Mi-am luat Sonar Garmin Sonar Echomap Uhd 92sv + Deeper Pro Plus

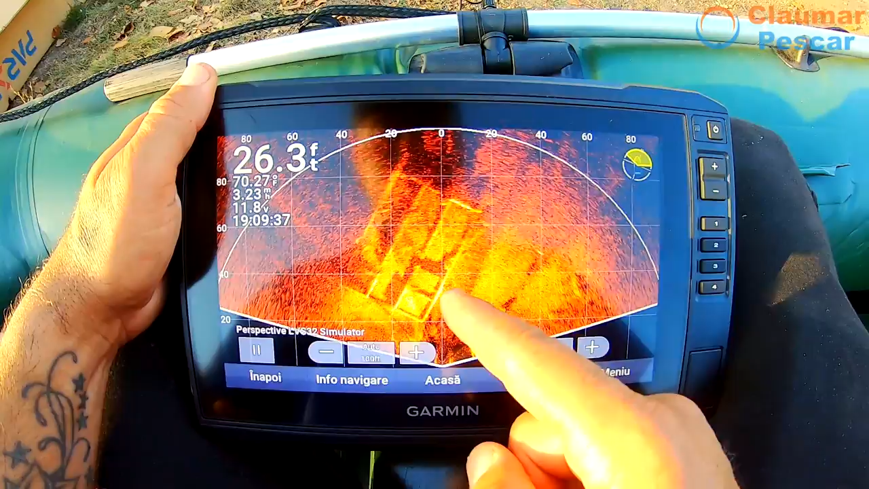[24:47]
On screen: depth 26.3 ft, water 70.27°F
Acesta este un demo Ca sa ințelege Si aici vă arata In functie de cum e pus Vedeți Ia uitați
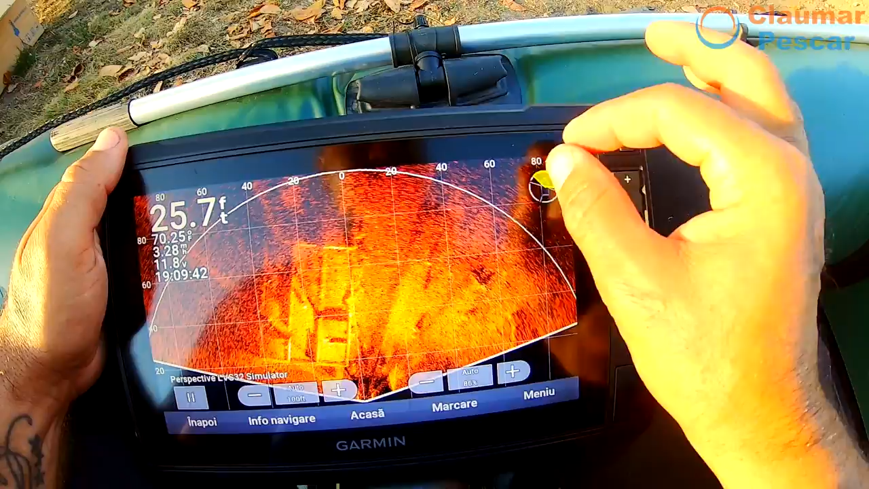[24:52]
On screen: depth 25.7 ft
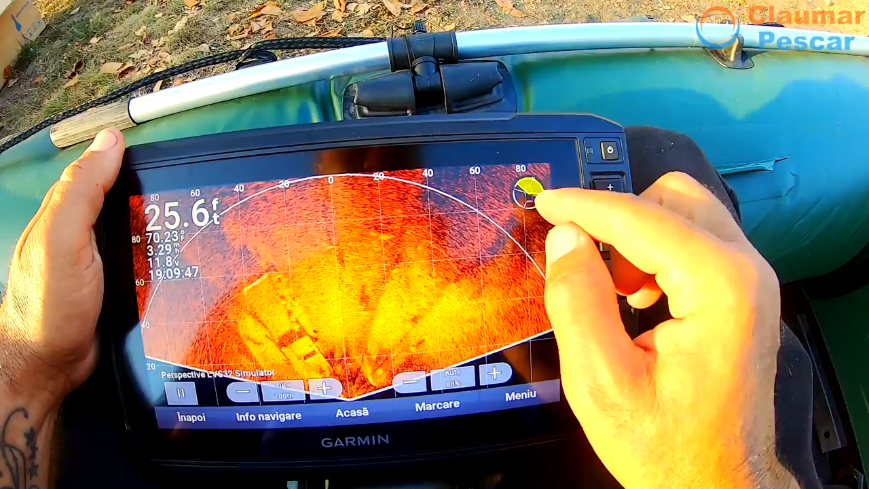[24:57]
On screen: depth 25.6 ft
Mamma Mamma Exact cum In ce parte a Barcii Scaneaza
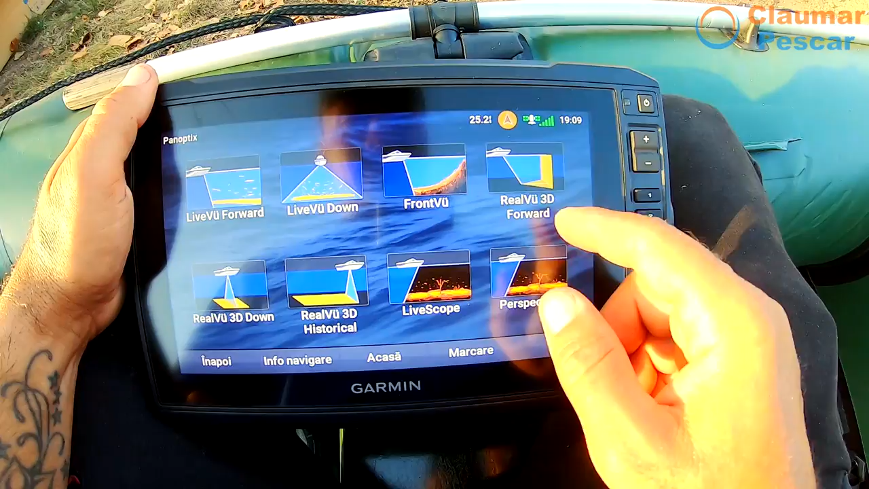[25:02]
Deci sunt mai multe Mult mai multe Din moment ce o sa-mi pun
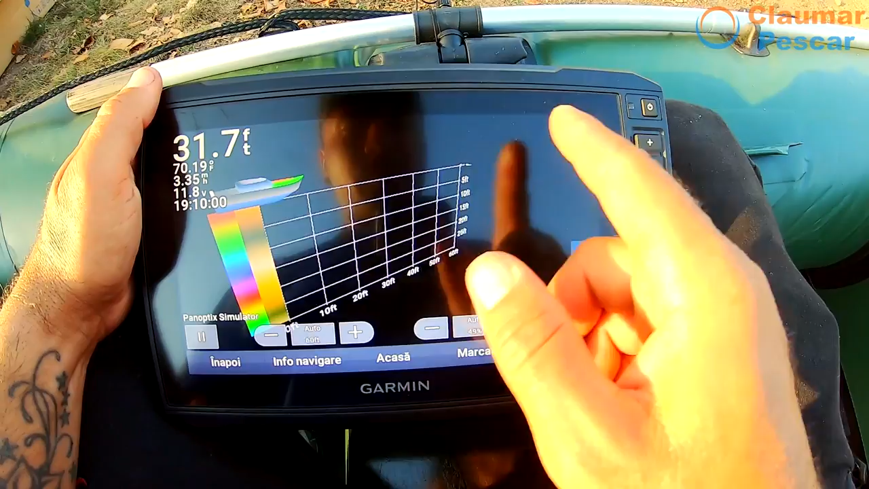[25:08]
On screen: depth 31.7 ft
Acel Panoptix Ia uitați Si
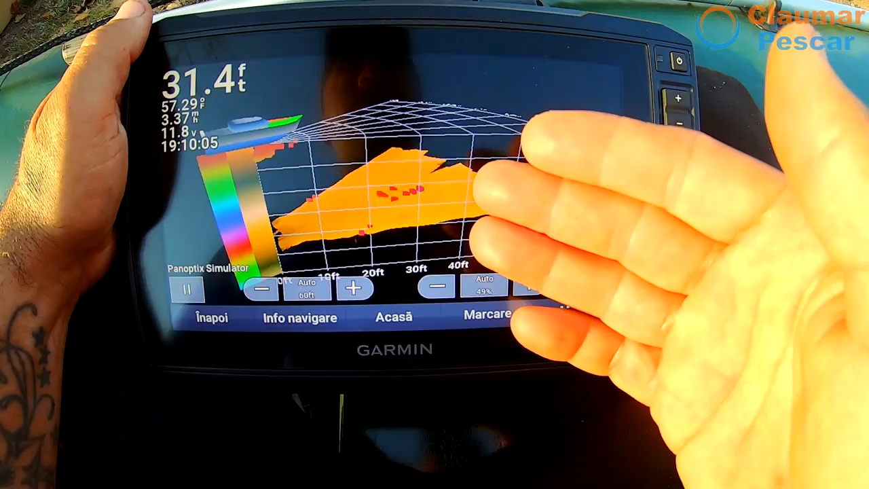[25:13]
On screen: depth 31.4 ft
3D Scaneaza tot Tot Tot De simulator Dar
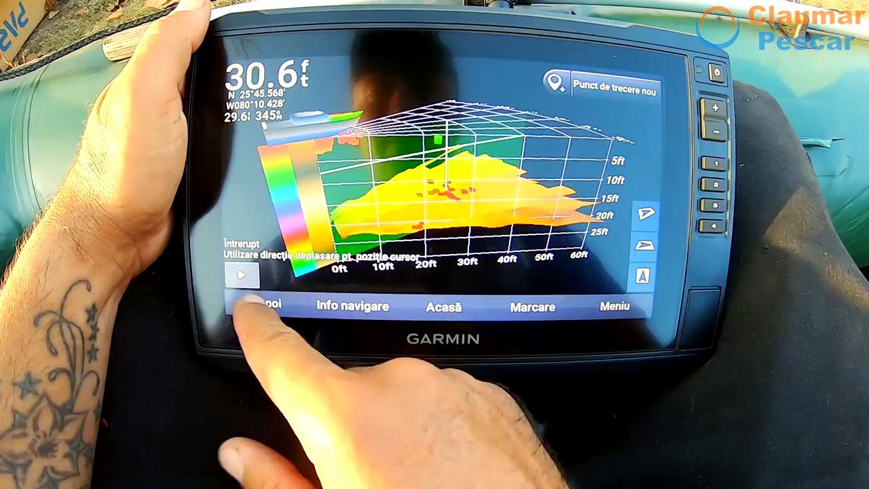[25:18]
On screen: depth 30.6 ft
Trebuie sa dau vreun 8000 de lei Ca sa-l iau Si eu il iau sigur Nici nu ma gandesc Deci vă arata
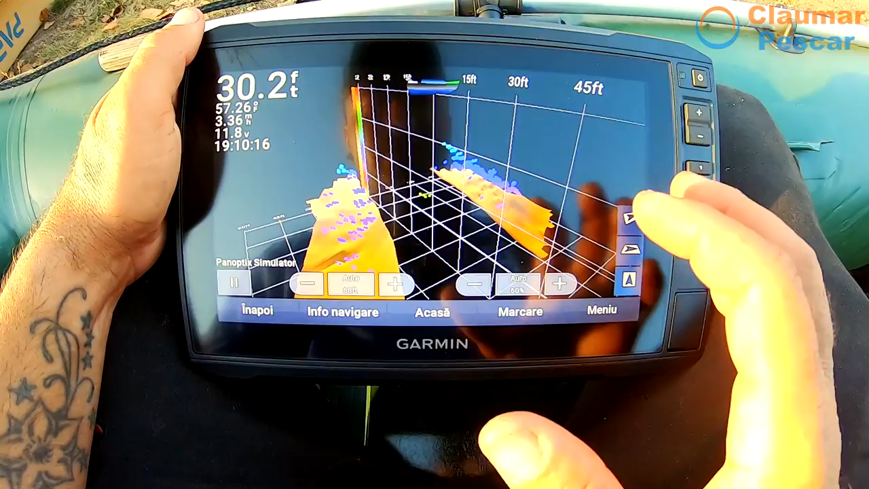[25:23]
On screen: depth 30.2 ft
Foarte multe detalii Acum Eu o sa Ma mai uit Si pe demonstrative Si pe
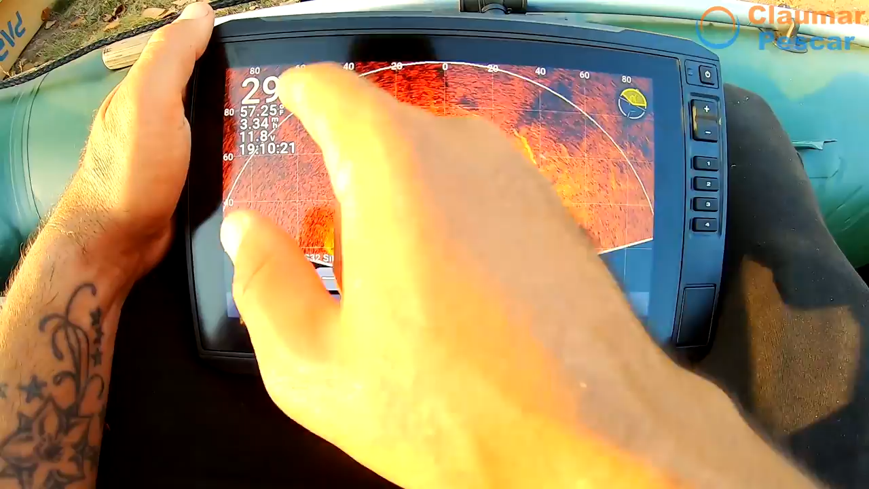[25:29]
Foarte multe chestii De astea Pe care O sa Le invat maxim
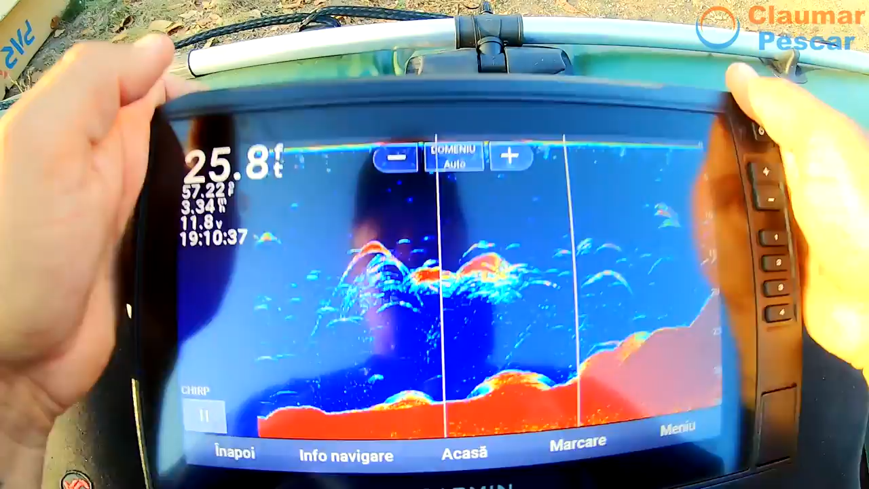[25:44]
Asa o sa-mi arate mie In timp real
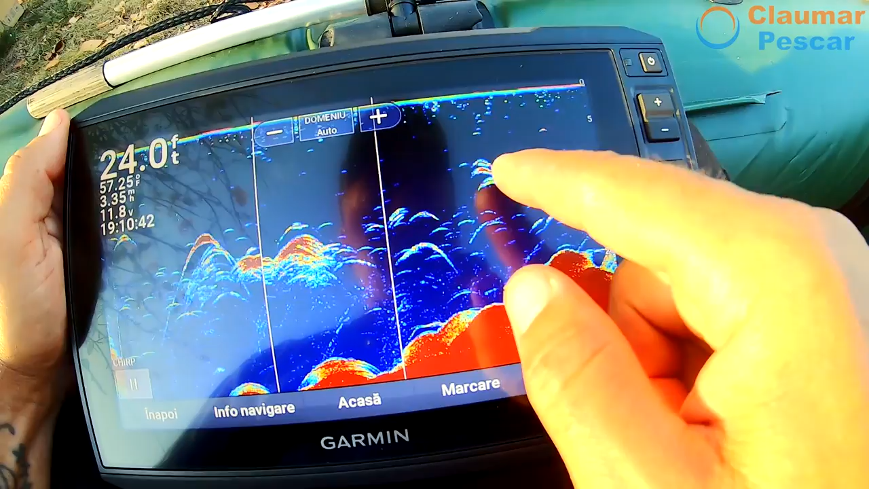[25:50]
On screen: depth 24.0 ft
Si acestia Sunt pești Cu cat e linia mai groasa Cu atat Peștele E mai mare Sau Sunt mai multe arce Exact acelea Sunt peștișorii Cand vedem o linie dreaptă
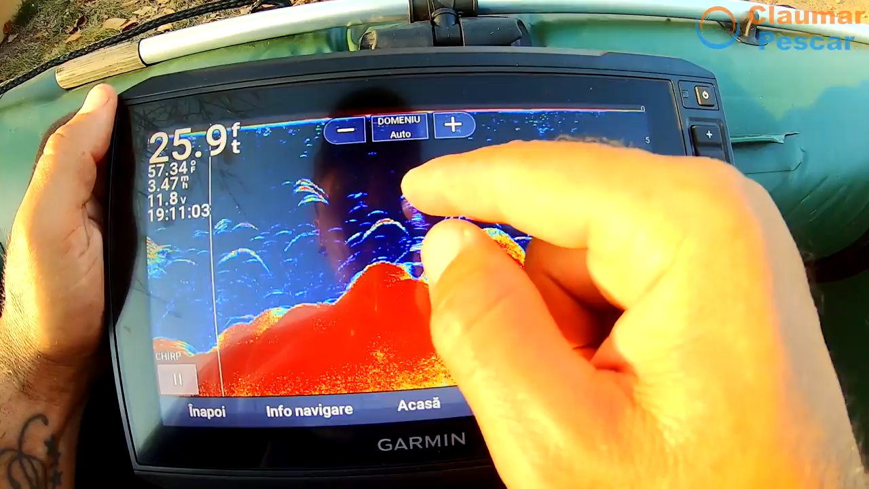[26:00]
On screen: depth 25.9 ft
Aceea este si montura noastra O putem vedea pe sonar In curand Zilele astea O sa mergem Mai mult
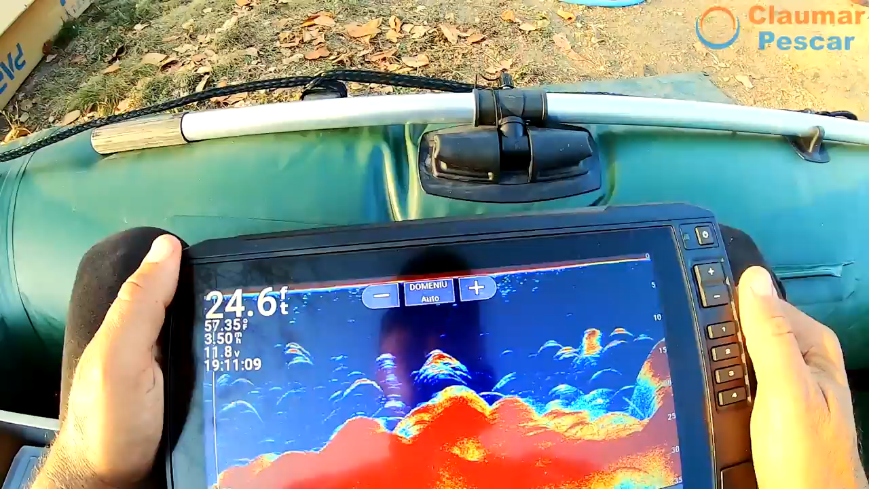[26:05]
On screen: depth 24.6 ft
Sa facem un test Asa De ieșire Si Sa încerc Combinații Uitați aici Un pește mare De exemplu
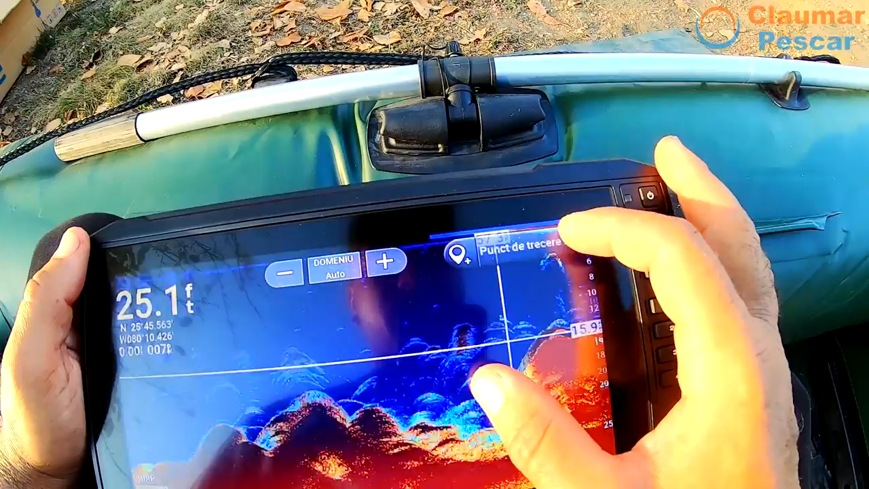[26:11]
On screen: depth 25.1 ft
Si putem da zoom pe el Frumos Da Si foarte foarte multe Se
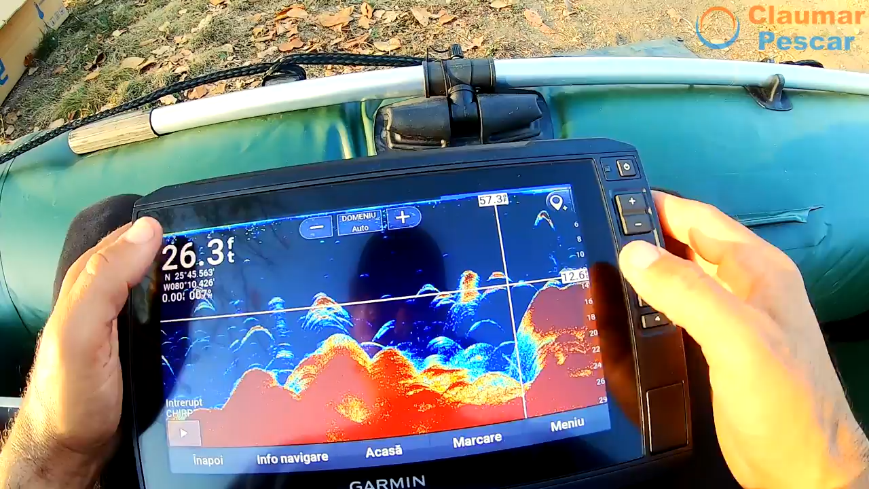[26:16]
pot face Cu aceste Sonare Side view Exact așa va lucra
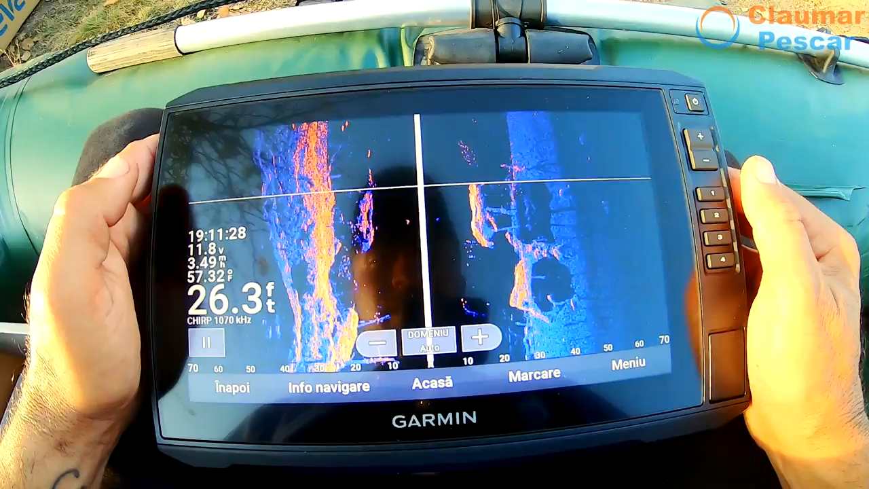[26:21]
On screen: depth 26.3 ft, water 57.32°F
Si ne va arata Ce e pe partea stânga Ce e pe partea dreapta Bineînțeles ca se poate Modifica
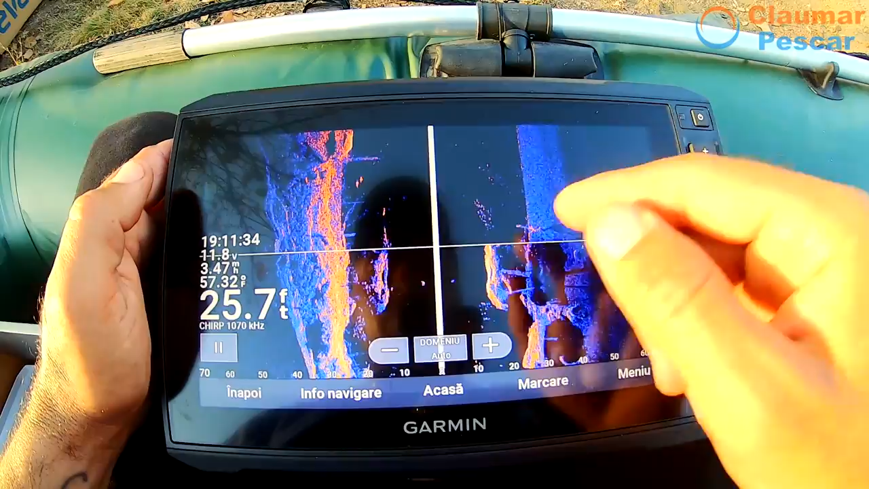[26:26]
On screen: depth 25.7 ft, water 57.32°F
culorile Si noi vedem Si pe stânga Si pe dreapta Iar aceasta este nivelul Apei
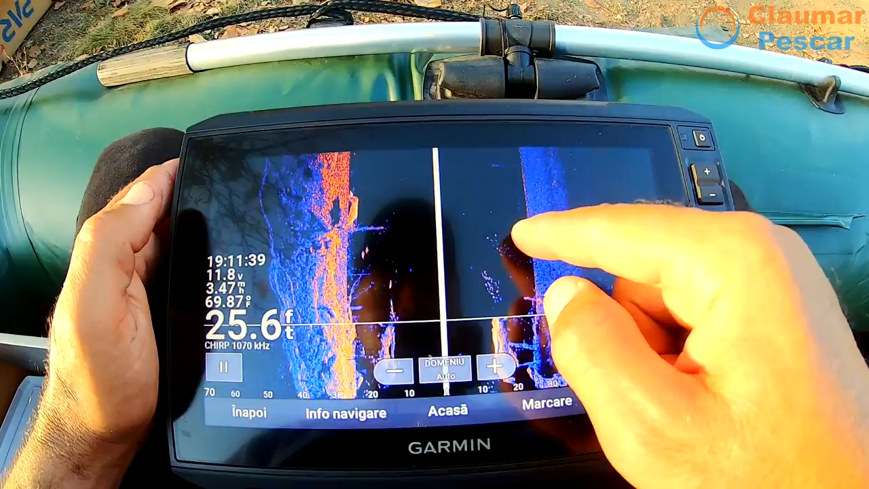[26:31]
On screen: depth 25.6 ft
Deci aceasta Partea neagra Gen așa Exact așa ne arată Si noi vedem Totul exact Cum trebuie